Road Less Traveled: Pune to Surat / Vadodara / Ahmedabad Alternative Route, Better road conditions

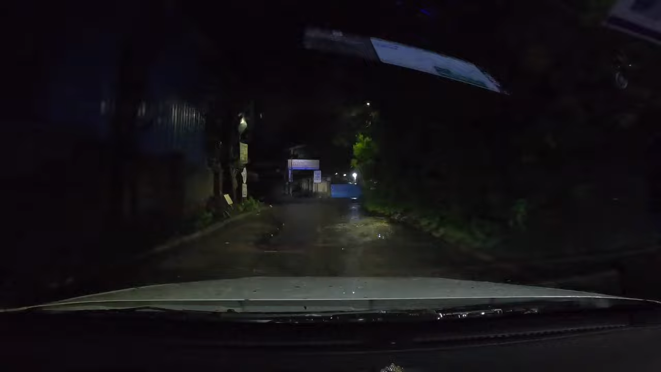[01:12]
सो एज यू कैन सी वी रियली स्टार्टेड वेरी वेरी अर्ली इन द मॉर्निंग, ऑलमोस्ट कपल ऑफ आवर्स बिफोर सनराइज. द रीज़न फॉर दैट इज दैट वेन यू आर ट्रेवलिंग अक्रॉस बिग सिटीज to get to the highway that you are eventually going to take for your journey,
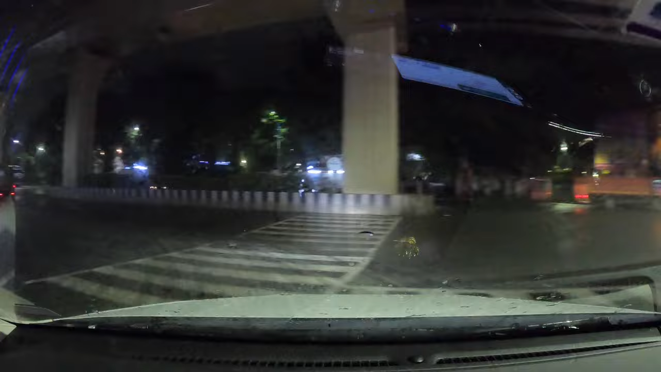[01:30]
we think traveling early in the morning makes you avoid the early morning traffic and the rush. So by the time it is sunrise, you are already on the highway.